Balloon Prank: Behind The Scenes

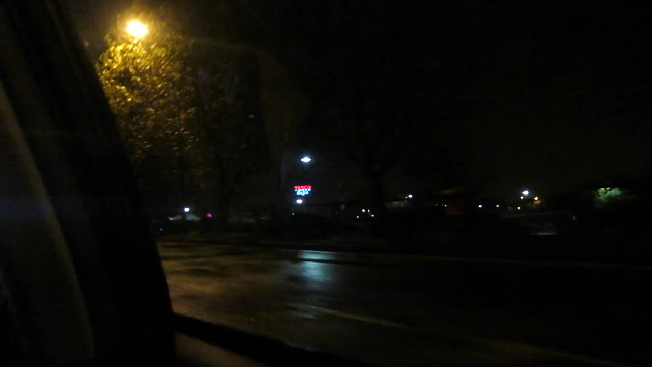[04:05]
out tesco's extra is looking promising look how big it is i've never seen a tesco so big